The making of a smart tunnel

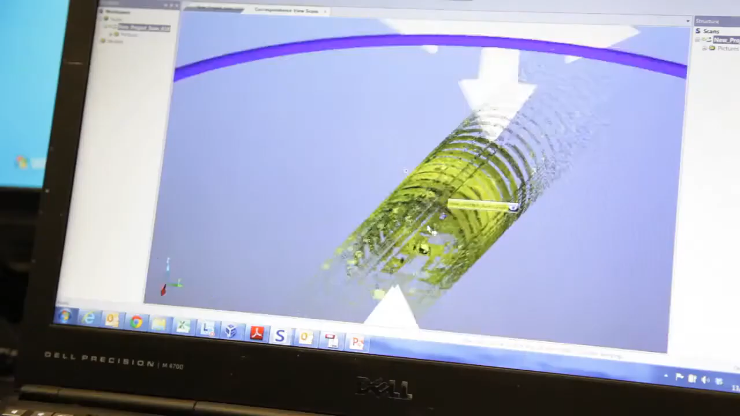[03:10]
which really the optical fibre can show us how it how the post office railway tunnel deforms how it bends if you like.
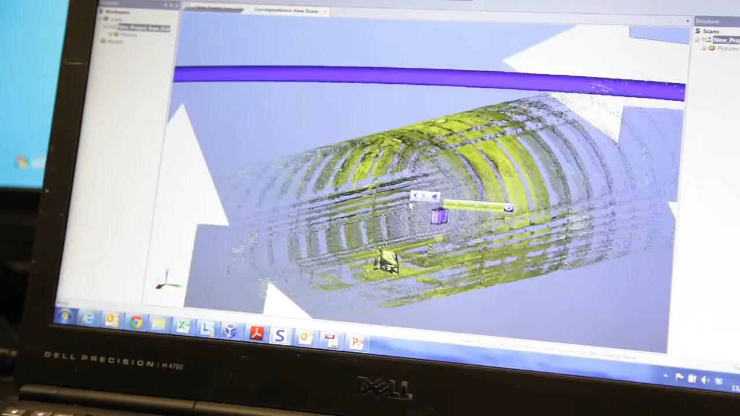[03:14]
We also have displacement transducers which are installed in a whole lot of locations along the post office railway tunnel without any wires.